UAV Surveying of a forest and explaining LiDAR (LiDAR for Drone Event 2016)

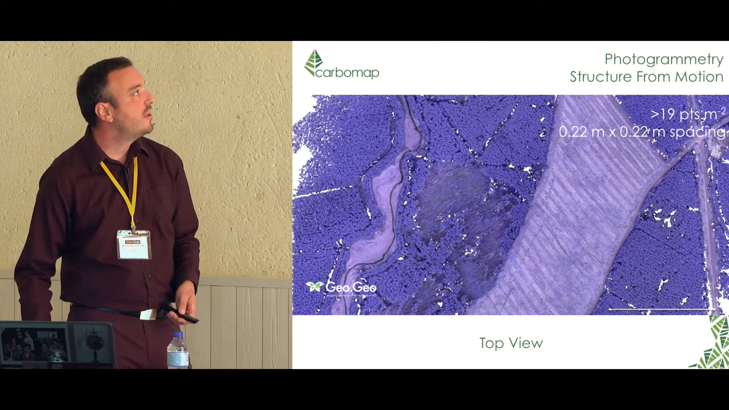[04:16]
When you look on the side you start to see that it's not really as
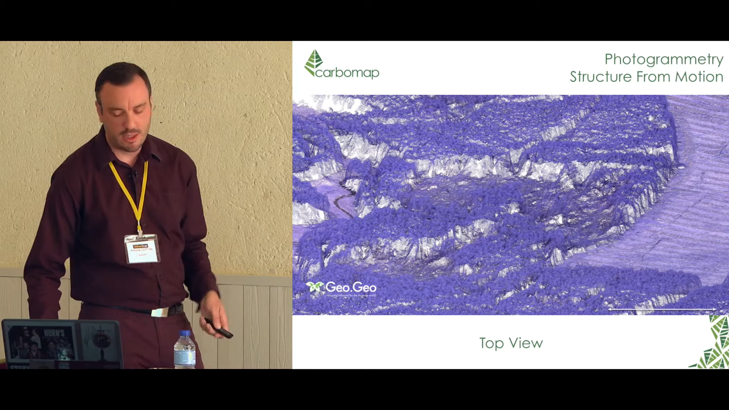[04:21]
good as it should be when you mesh it. Sorry the quality is not good. But the biggest problem is when you you look at the data you don't have any ground information under
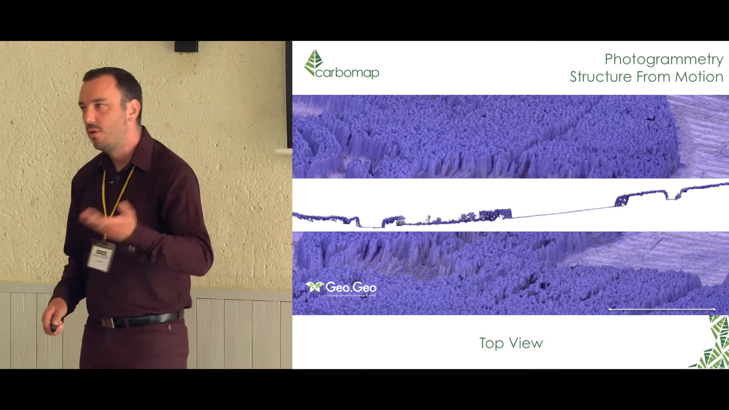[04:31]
the canopy and this is there is a pinpoint issue when you use photogrammetry.
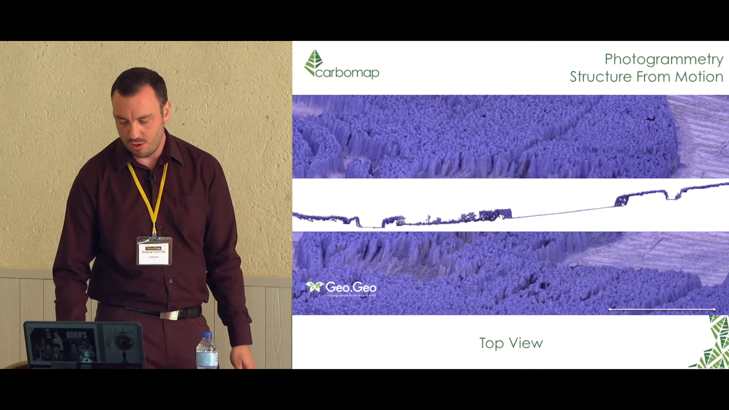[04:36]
All right so some case study or case demonstration of what we did.
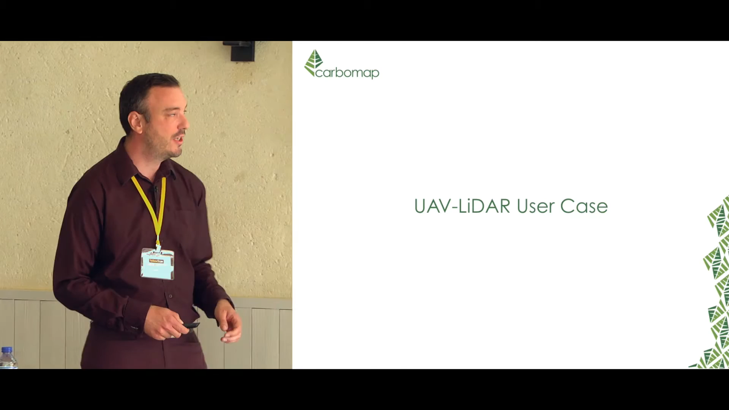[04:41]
I'll start off with a mission we carried with yellow scan. So we basically were committed by COILTA which is the Irish forestry commission to to survey about three square kilometers
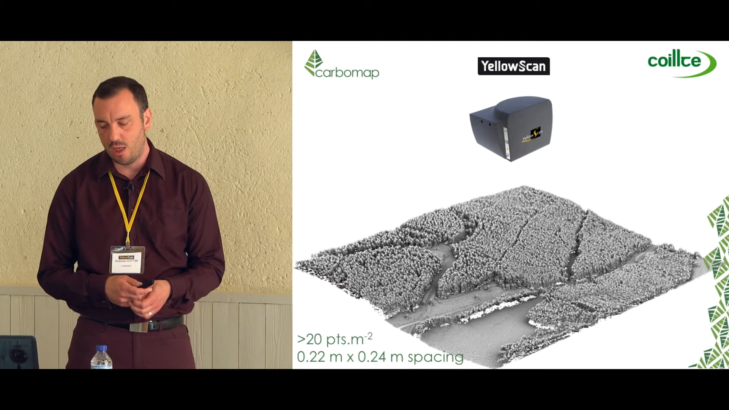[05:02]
for a study evaluation. So we contracted yellow scan to flew to flew the unit and collect the data. the data.
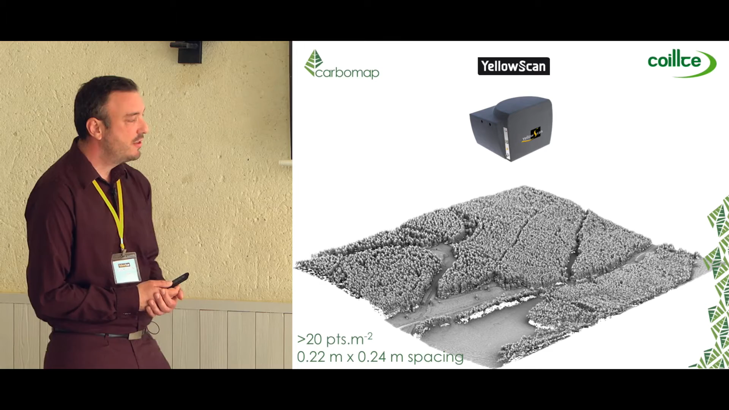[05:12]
We had very hard time to get the mission plan due to bad weather and when we get the team there well the weather was not good enough and we end up staying or being stuck here for a week trying to collect the three square kilometers in a row. They did a very good job and this is basically one of the best results where basically they took the side of collecting a
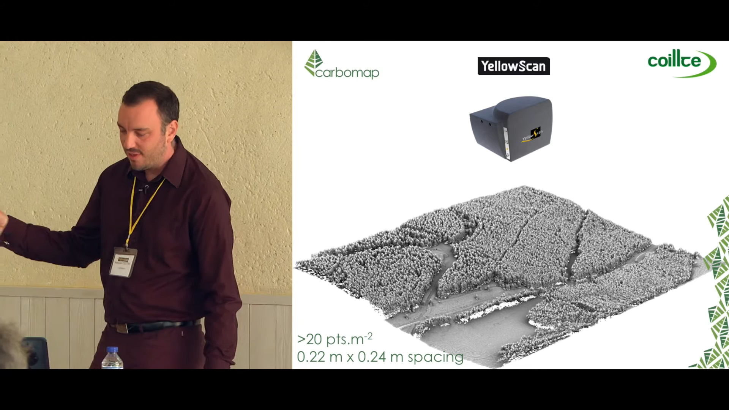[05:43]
great data sets and drop a bit of production side of the data collection.
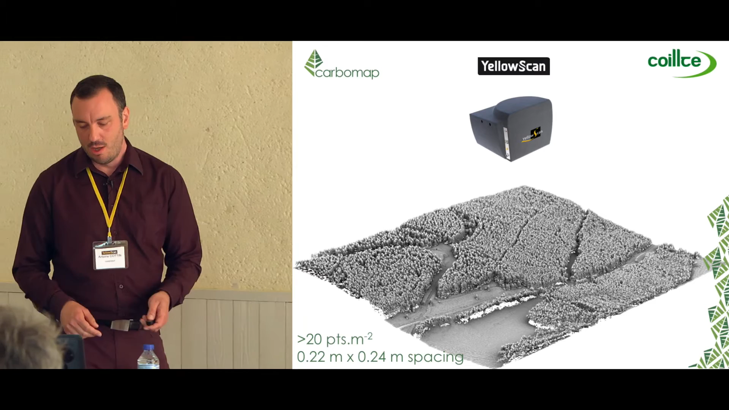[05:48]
From that of course you can you go through the I would say the normal processing workflow in forestry. You start off with what's called a CHM or canopy height model which is basically the tree height extraction. So you need to find the ground and every point above the ground are given a height information and then you end up with a tree height information or canopy height model.
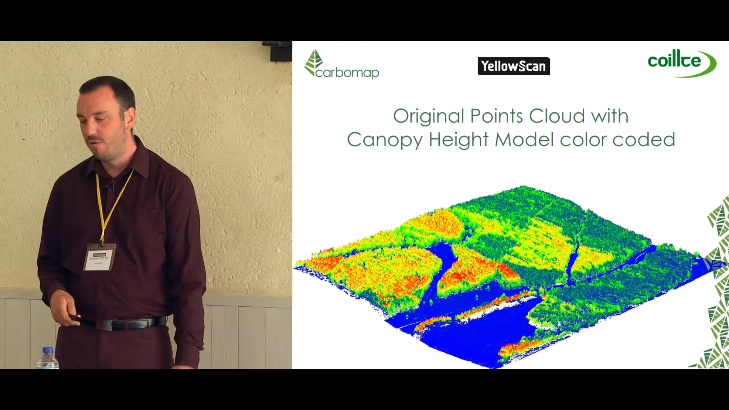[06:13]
So from there you can derive other products.
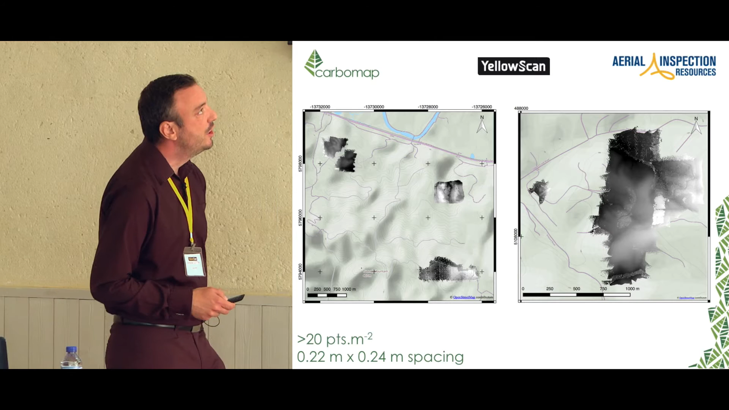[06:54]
This one was flew about a month ago in Oregon and basically in that configuration it was aerial inspection resources or air that contacted or contracted yellowscan to
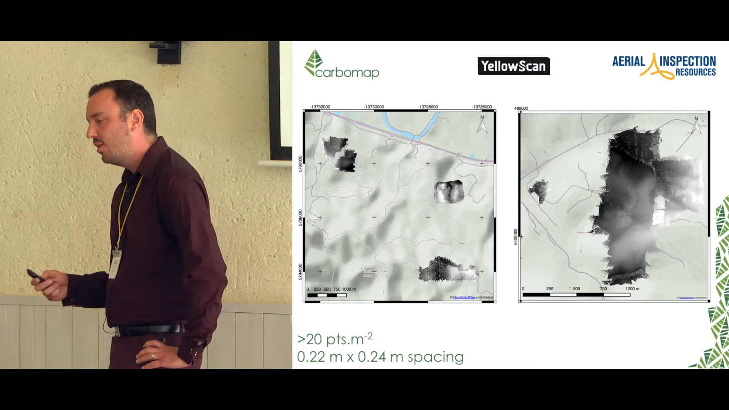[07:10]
to acquire the data and they and yellowscan referred us as a forest expert to process the data.
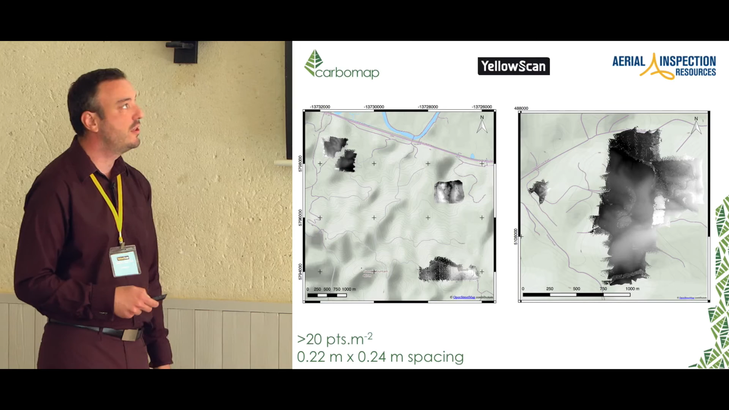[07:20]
So we've been given the data already calibrated and matched and we we just process it in terms of of a forest product.